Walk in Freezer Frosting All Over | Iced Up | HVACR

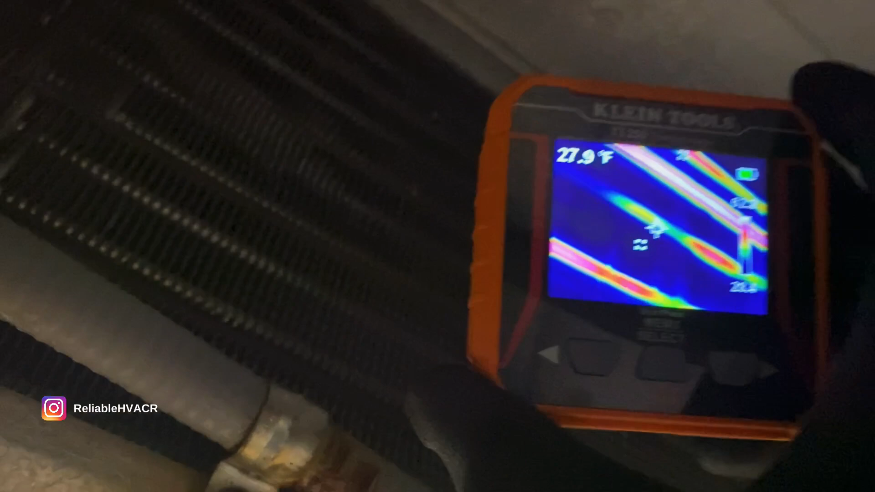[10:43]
On screen: spot 27.9°F
It's already melted. There you can see the heaters, they are working, all of them are working.